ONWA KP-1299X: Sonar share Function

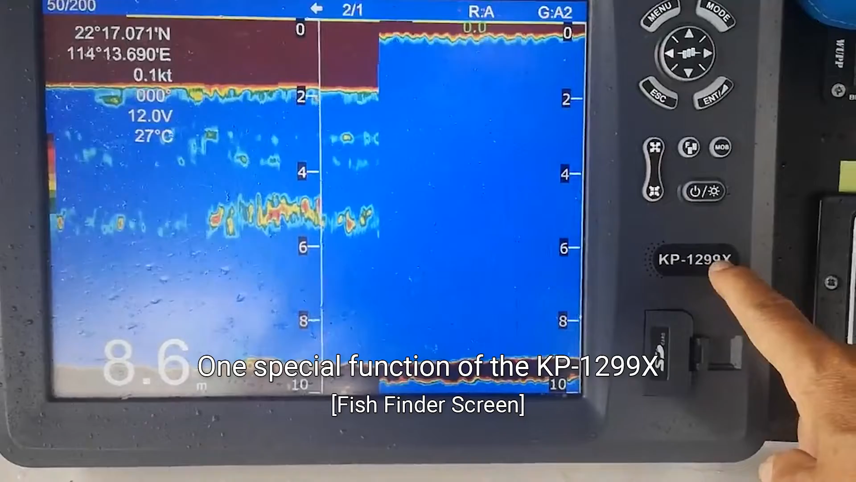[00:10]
On screen: depth 8.6 m, water 27°C
and the future multi-function truck porter
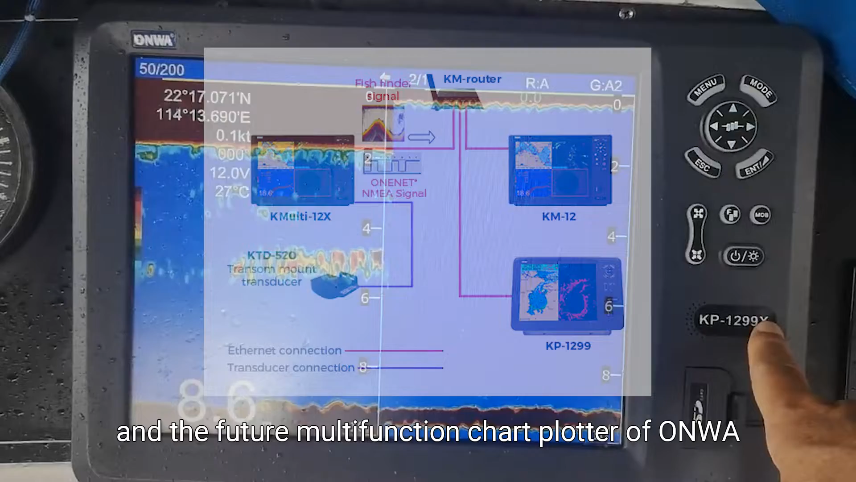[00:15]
On screen: water 27°C
of Onward is the sonar share function.
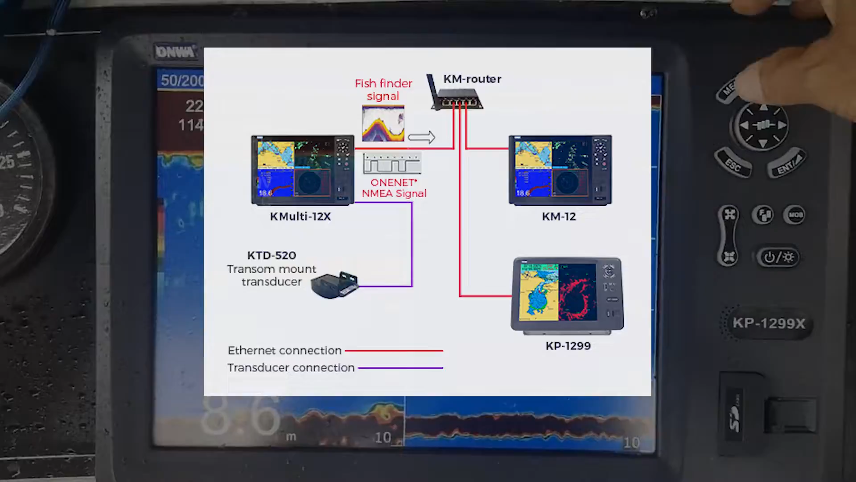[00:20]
You can share, you can set this as a server
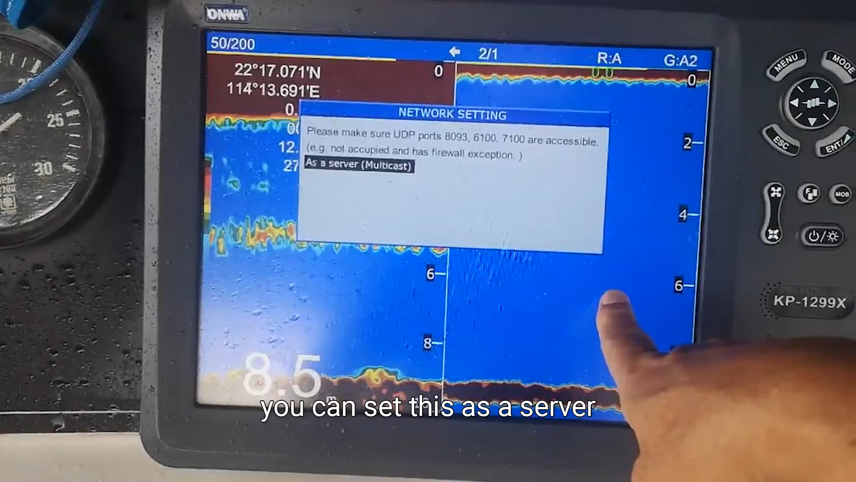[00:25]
or a client to receive echo
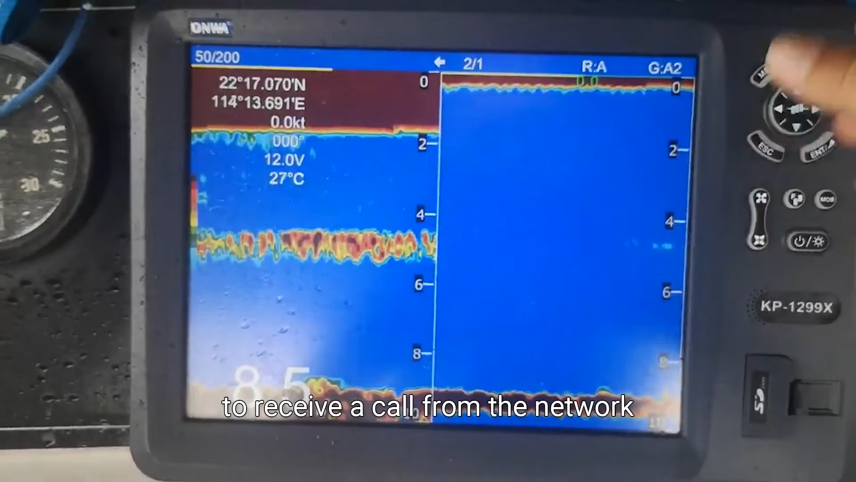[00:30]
from the network or given out the echoes of your fish finder functions.
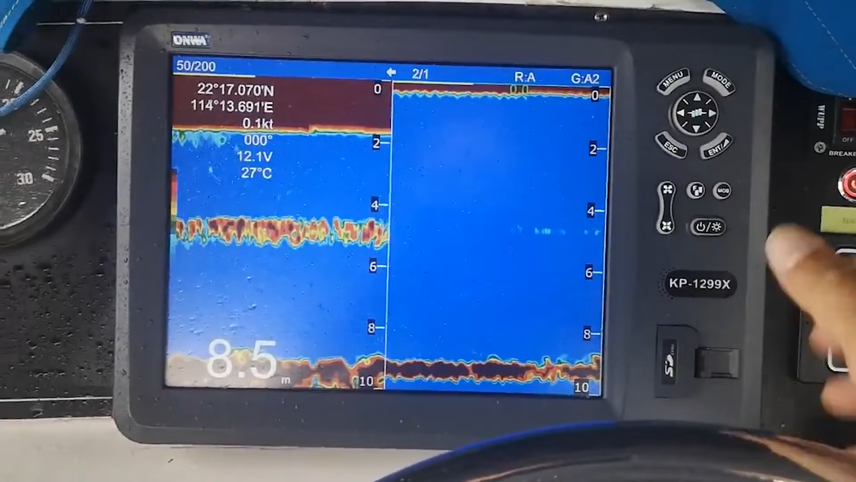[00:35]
On screen: depth 8.5 m, water 27°C
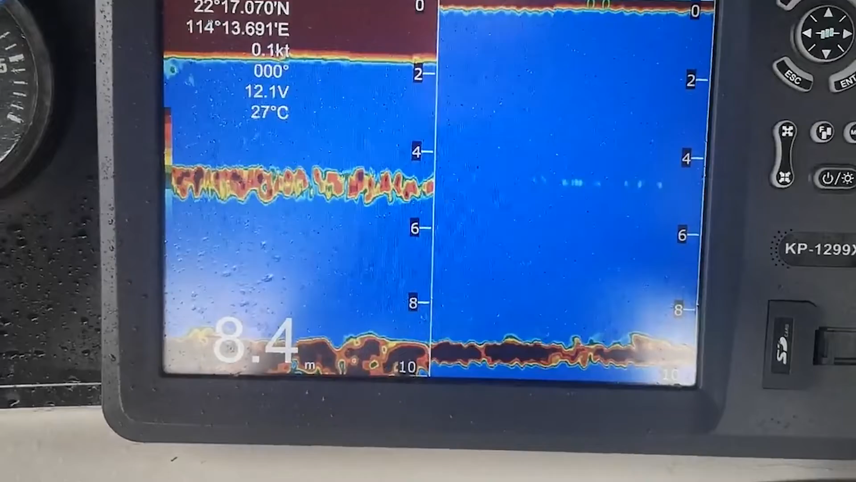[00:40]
On screen: depth 8.4 m, water 27°C
There is a lot of screen you can choose.
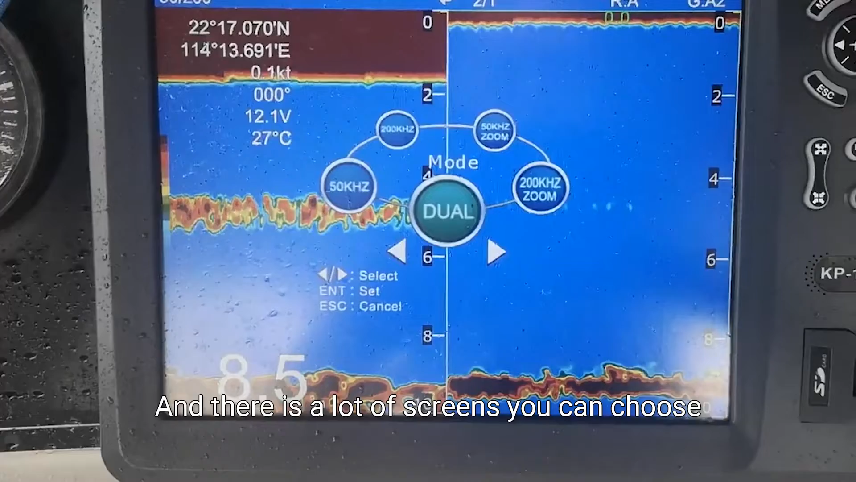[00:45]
On screen: water 27°C
Now it's still frequency.
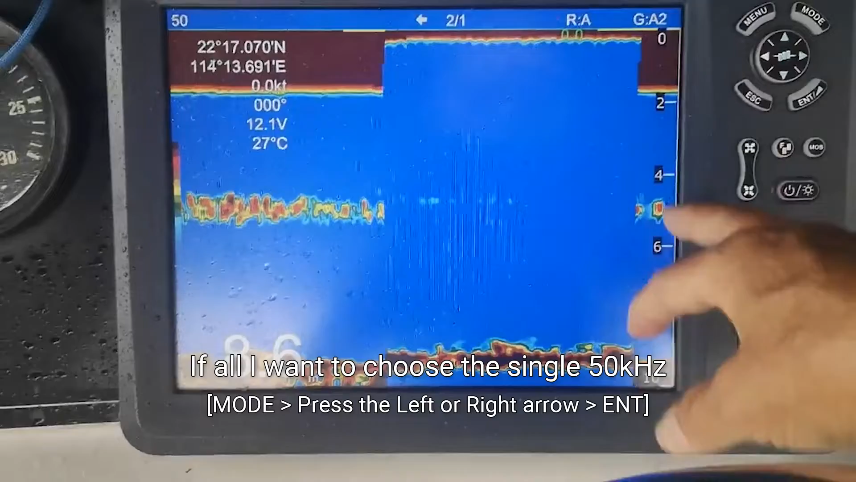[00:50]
On screen: water 27°C
If I want to choose the single 50 kilohertz then I choose the 50 kilohertz.
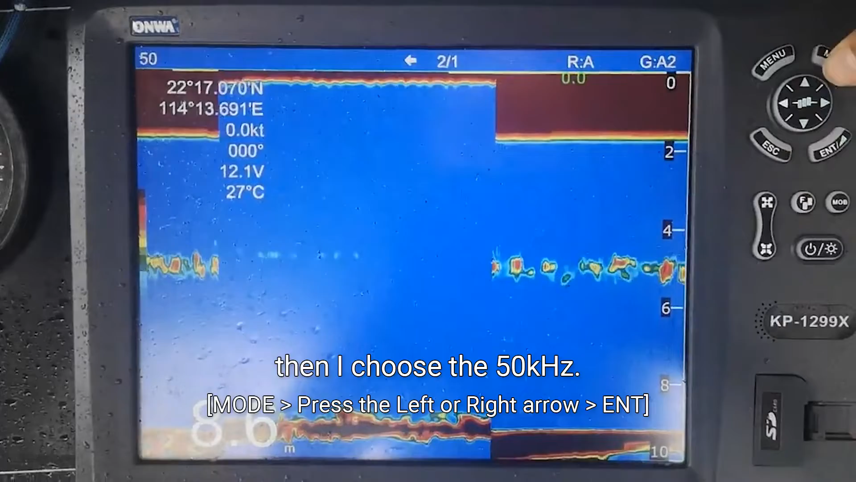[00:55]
On screen: water 27°C
If I want to choose 200 okay I choose 200.
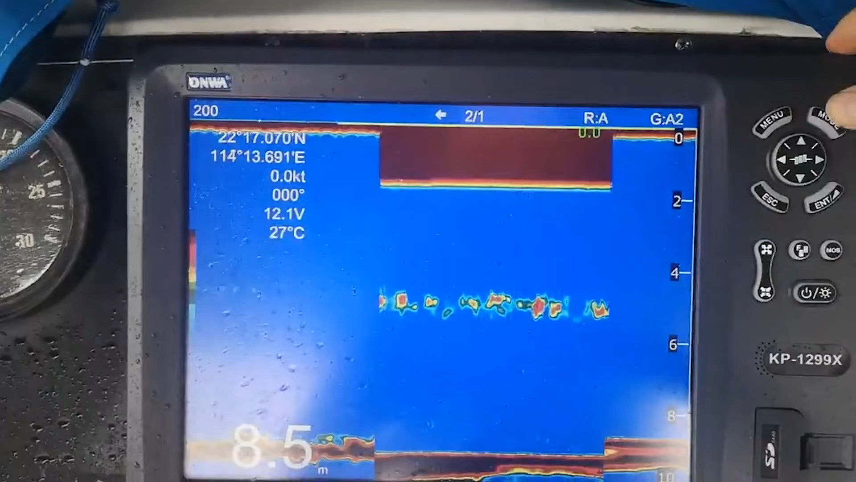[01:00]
On screen: depth 8.5 m, water 27°C
If I want to choose the 200 shum and here the shum information,
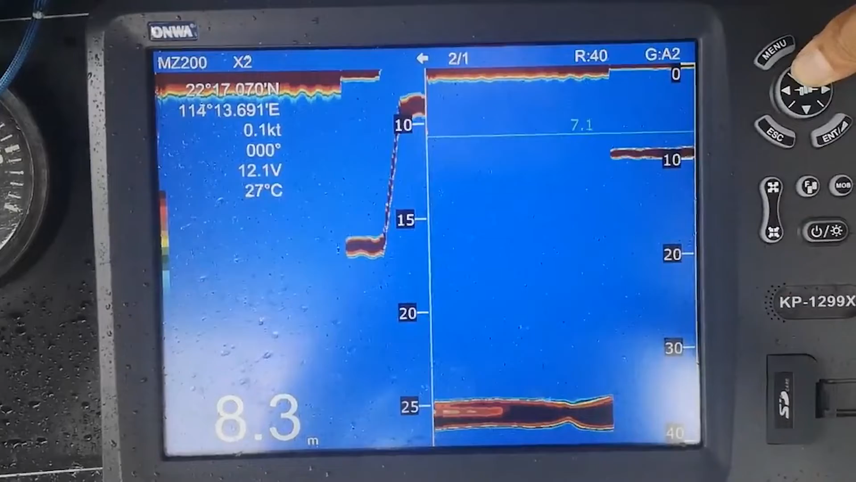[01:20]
On screen: depth 8.3 m, water 27°C
Here I turn on the marker first.
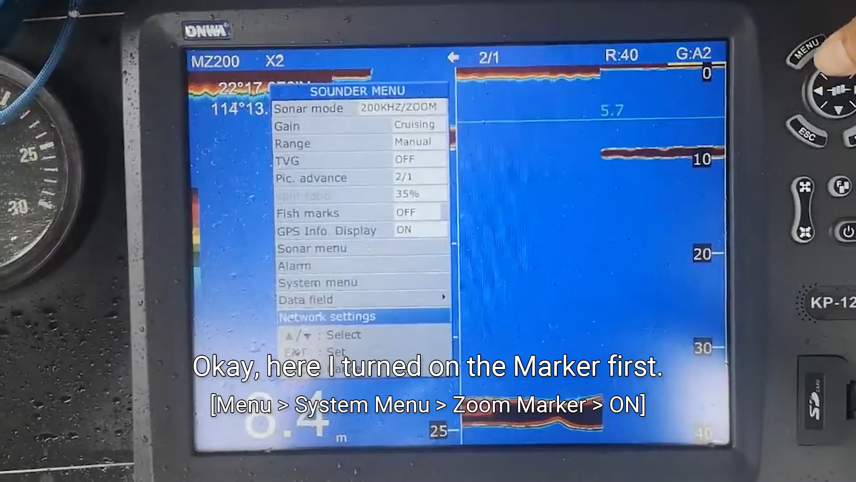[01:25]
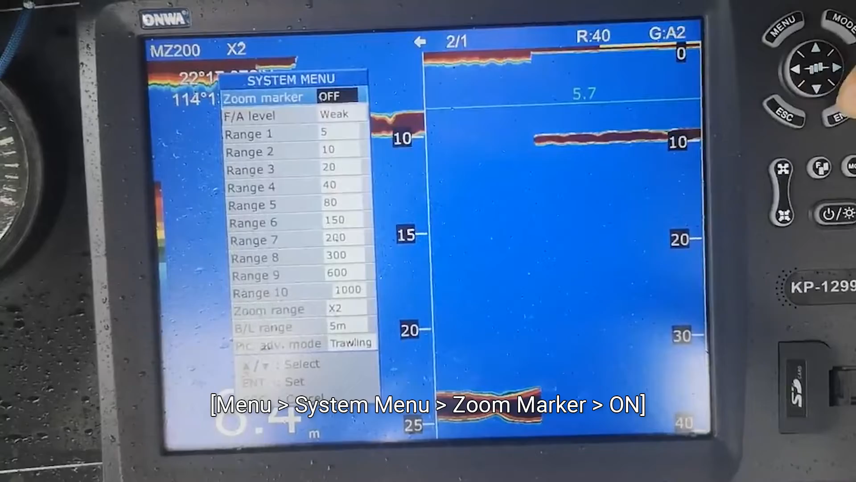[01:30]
Shum marker. If I turn on the shum marker you can see
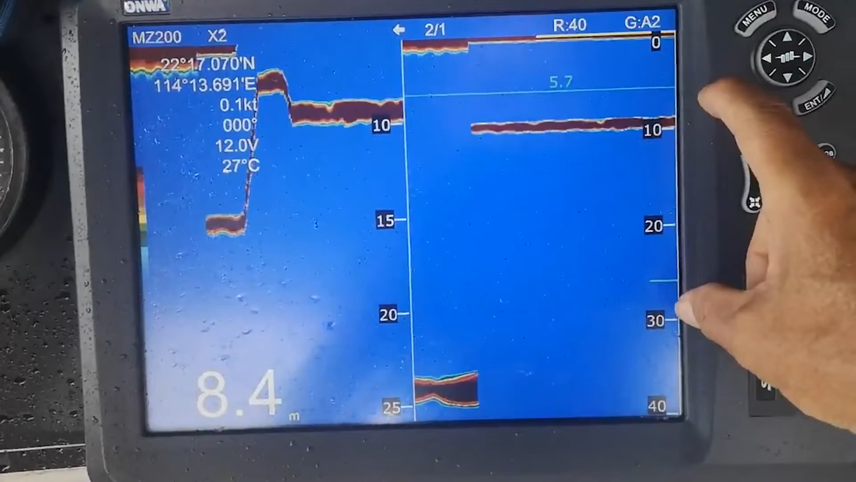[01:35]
On screen: depth 8.4 m, water 27°C
this portion of the screen is shum on the left hand side.
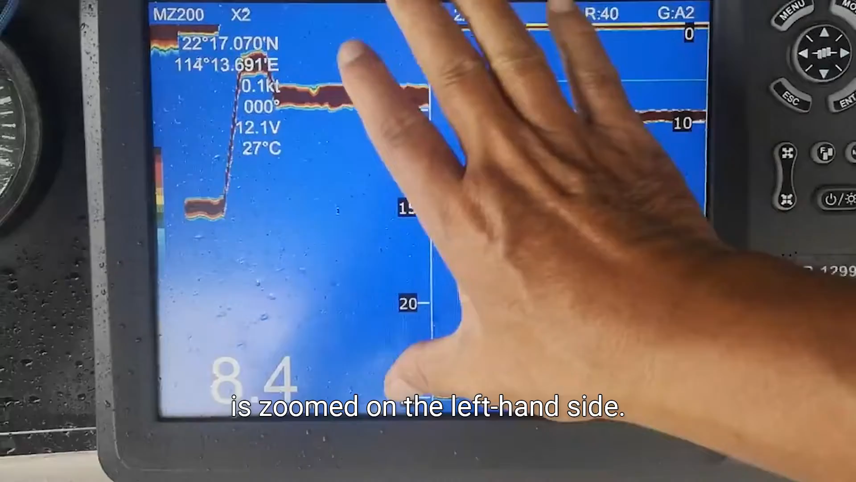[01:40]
On screen: water 27°C
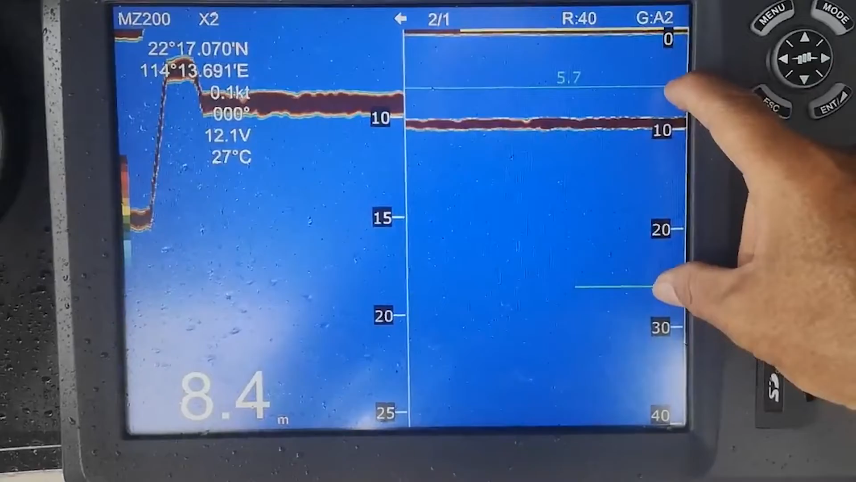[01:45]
On screen: depth 8.4 m, water 27°C
Shumming that means here is shum and display here.